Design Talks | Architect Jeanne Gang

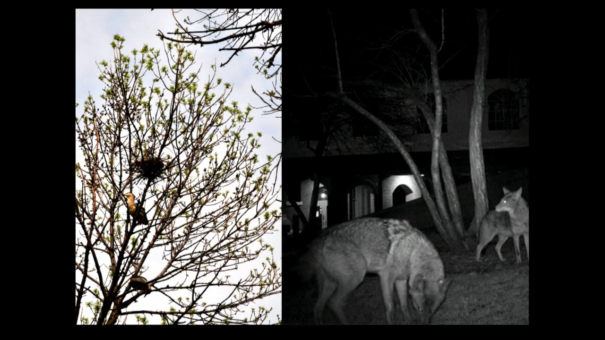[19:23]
This is a nighttime camera that they installed. And so you can, this people in the city can actually, there's blog with all kinds of posted images from people all over the city of Chicago that really are coming in very close contact with a kind of version of nature that's much more wild.